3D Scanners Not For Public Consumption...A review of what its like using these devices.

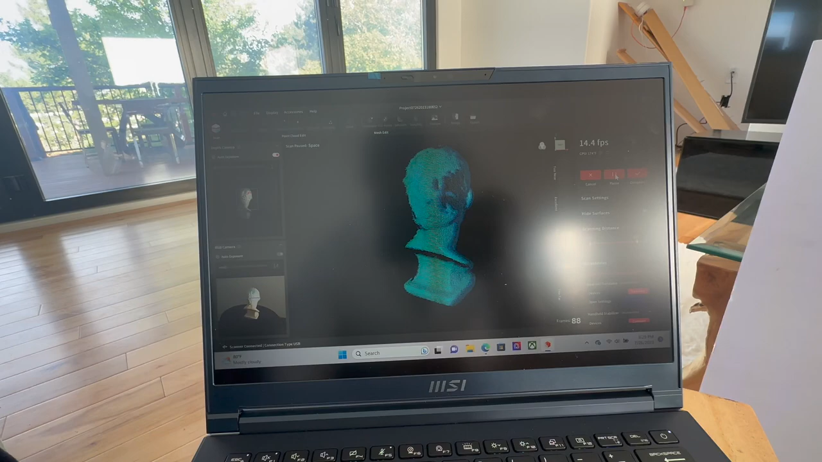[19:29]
so these should be easier i'd like to think because number one that's what they send you in the box so i'm sure it's got the perfect color the perfect contours and everything
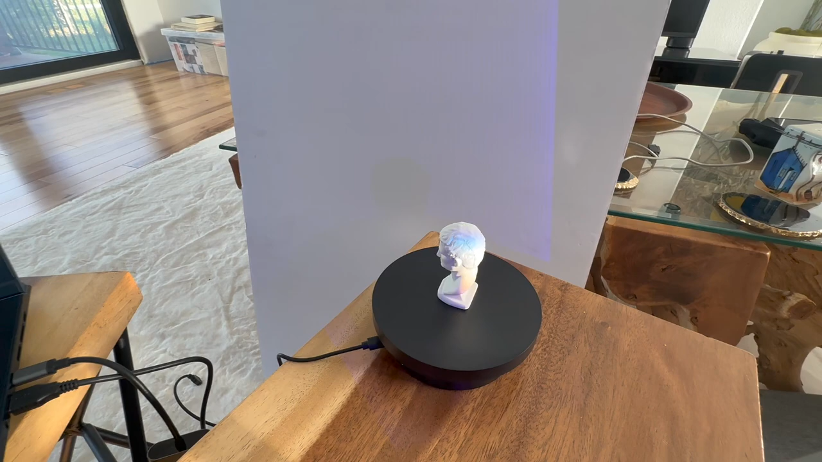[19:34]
else so it does scan it perfectly and as you can see it's not
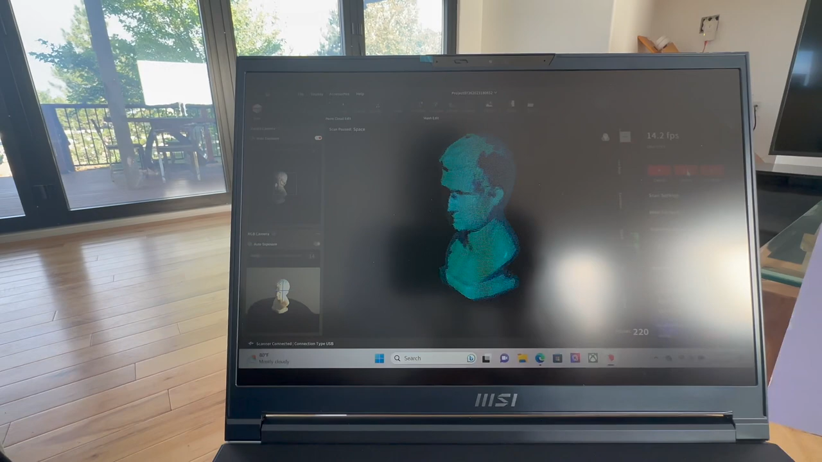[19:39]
struggling at all picking up this little bust guy right here
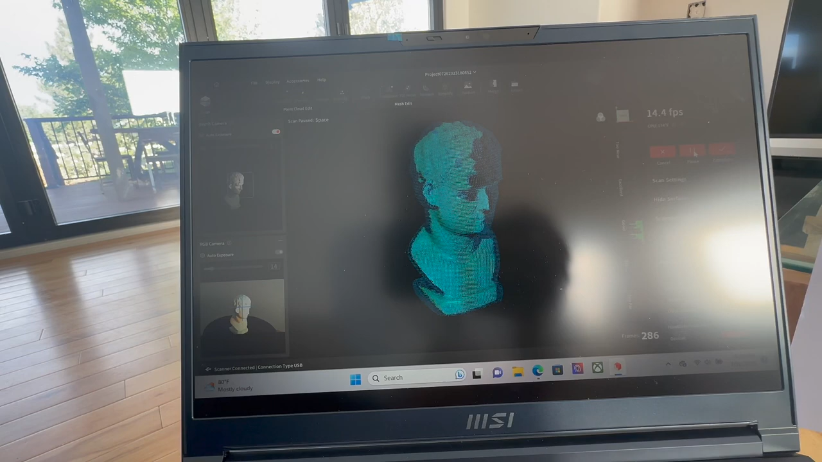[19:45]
yeah no reds whatsoever everything
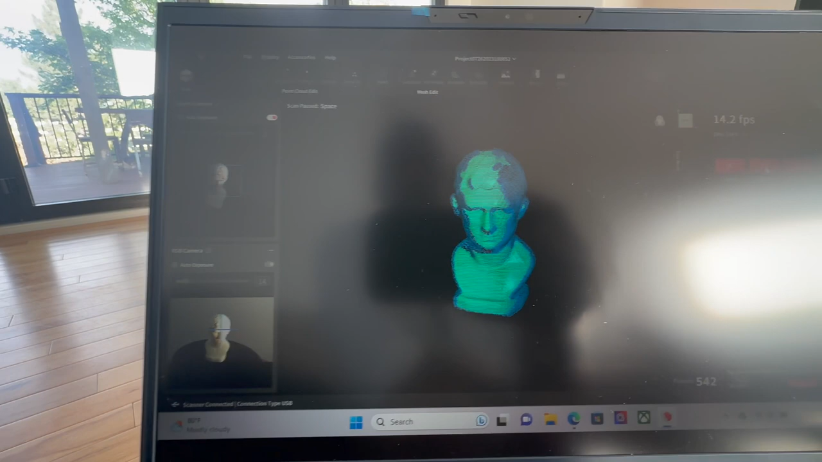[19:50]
just kind of rotates and gets captured really nice all right so we'll complete this and let's check out what has happened
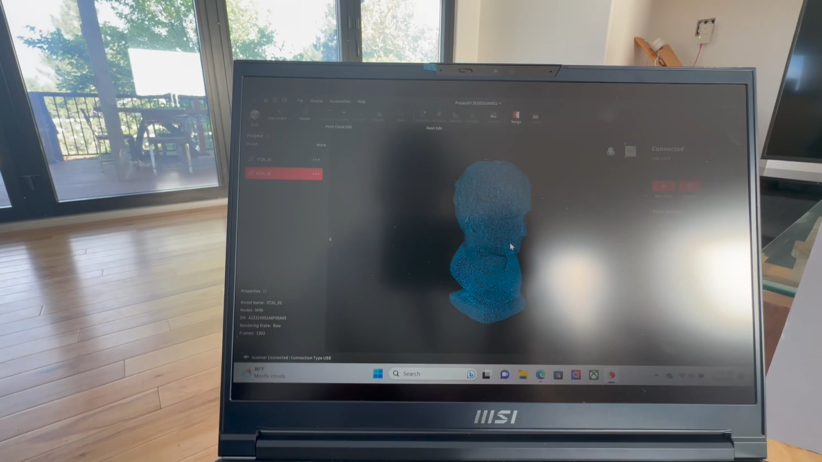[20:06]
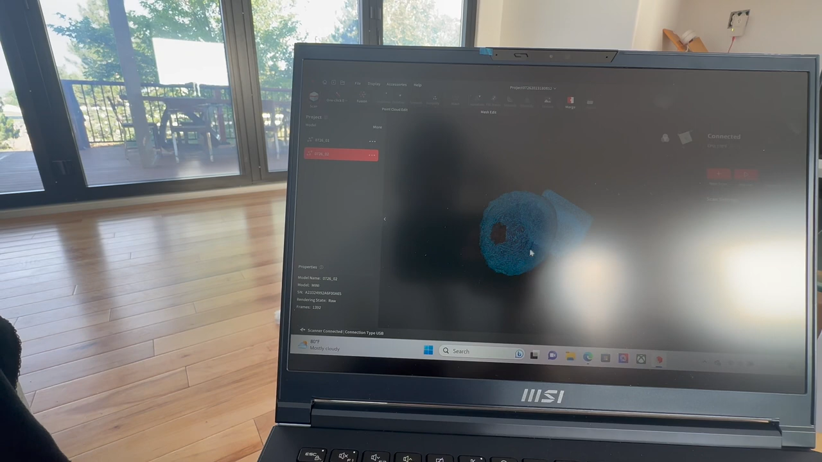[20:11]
it's got a little spot on the top of his head there where it didn't capture him
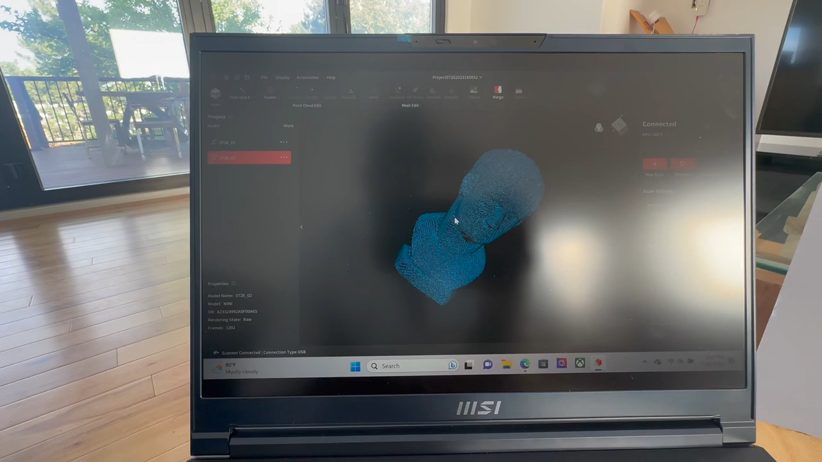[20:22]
at this point i wonder if i could lay him down
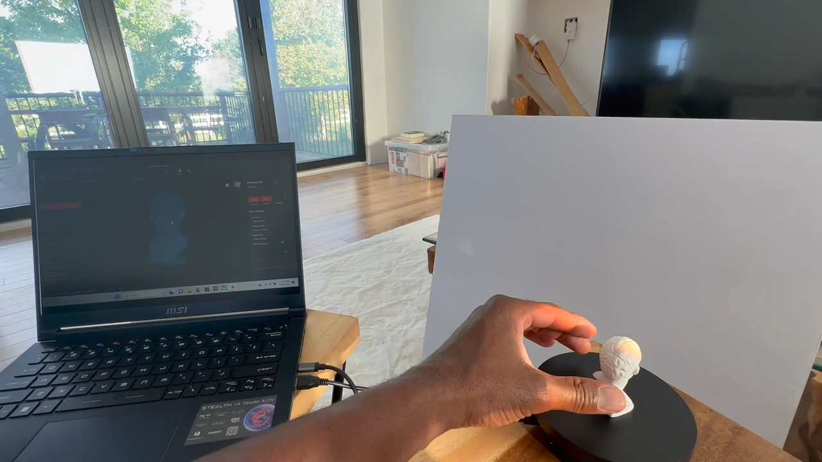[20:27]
and scan it again to kind of capture some of those other places so let's resume
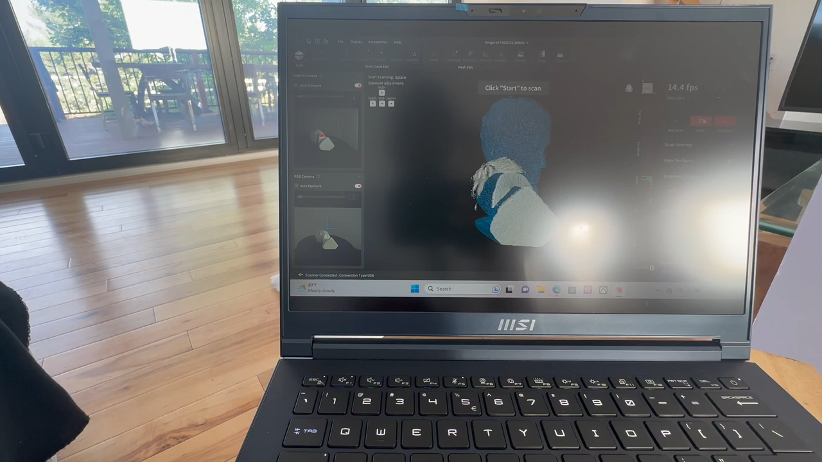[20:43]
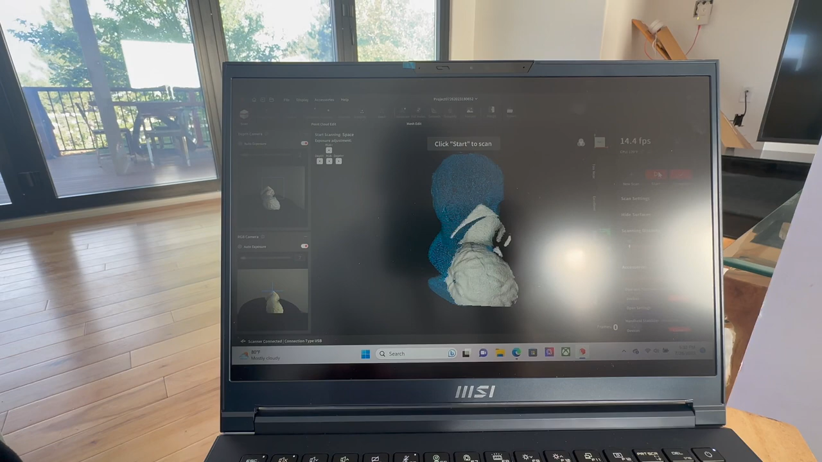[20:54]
and start so it does capture that is
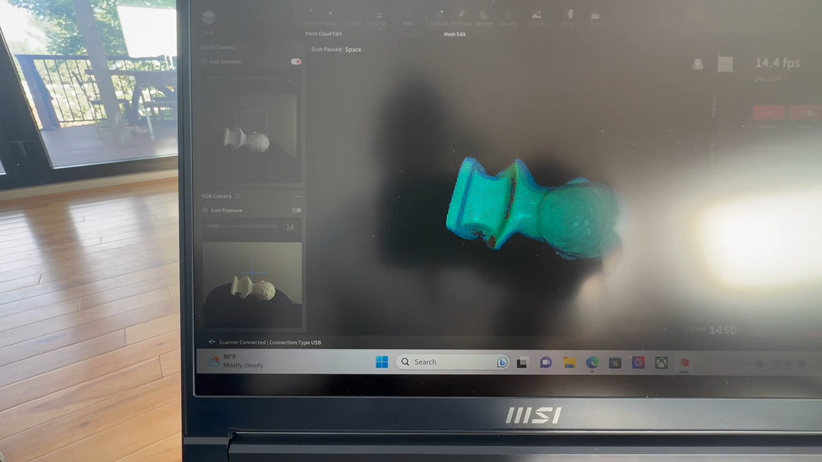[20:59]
laying down now and it's going to scan the rest of it so that's pretty cool this is the best software by far i think compared to anything that i've tried so far i mean
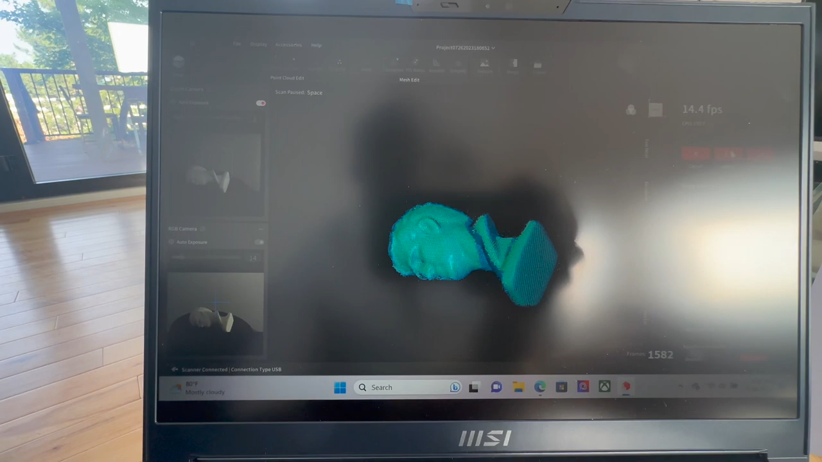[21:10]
just being able to pause that complete it look at it flip it around lay it on its side and still being able to continue and have it pick up the tracking that's actually pretty cool so
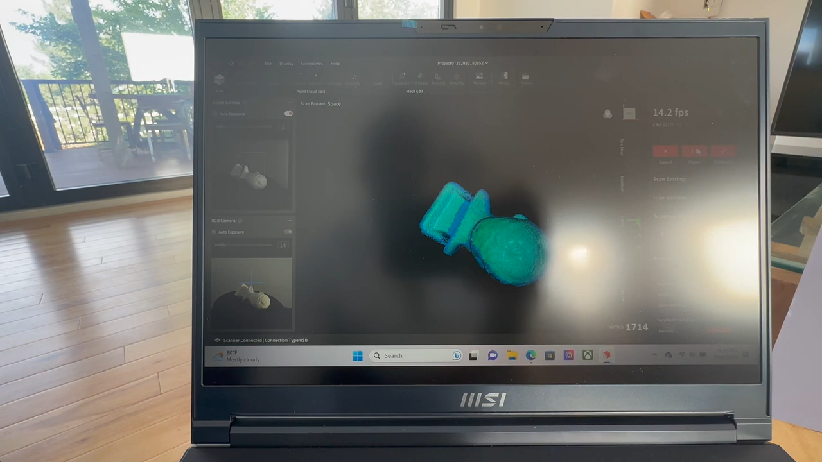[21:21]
that is kind of awesome i'm going to pause it again move it out a little bit
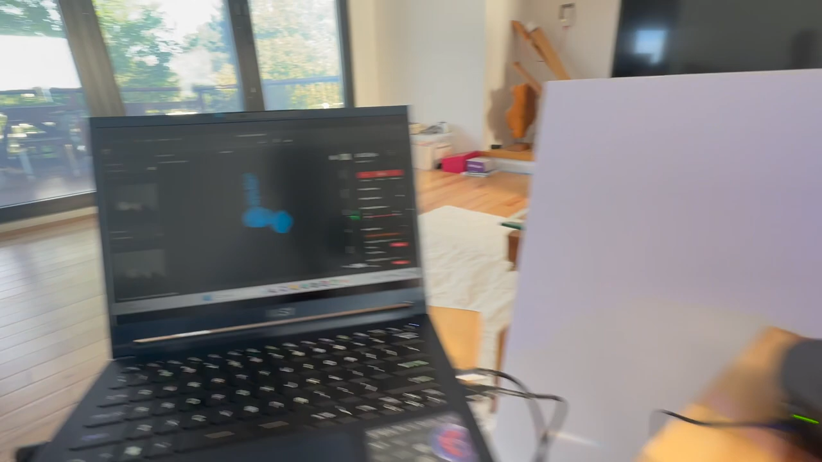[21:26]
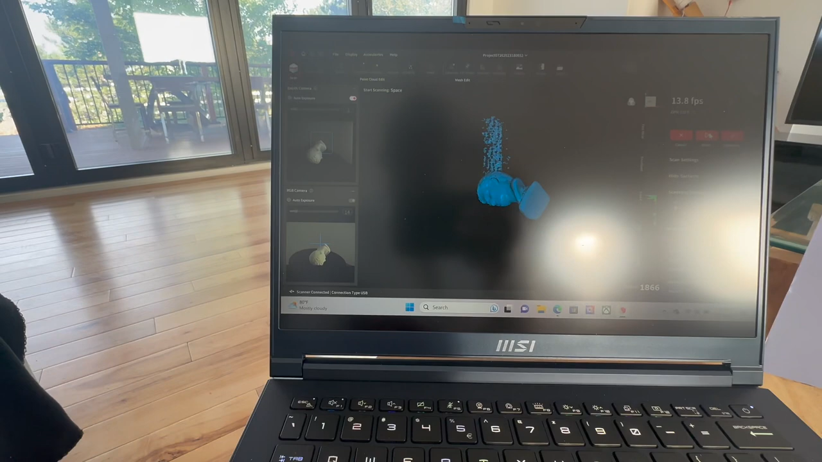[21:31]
because it looks like it's scanning started over again